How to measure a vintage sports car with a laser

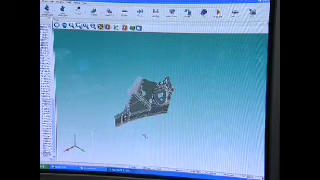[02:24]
From that point cloud data you need to be able to generate a surface so you have to interpolate between the point clouds to generate a surface